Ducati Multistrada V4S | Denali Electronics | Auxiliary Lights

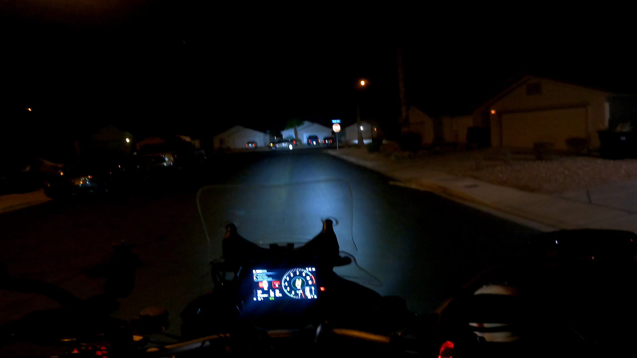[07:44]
Hold on. This one got lower. Okay, there you go. Still good? Yeah. Oh, that one's tight. God damn, that light's hot. You want the yellow to be like that too, or like spread?
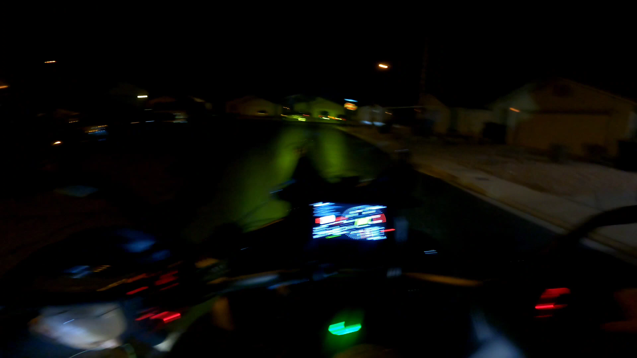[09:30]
Seriously? Okay, turn the white ones back on.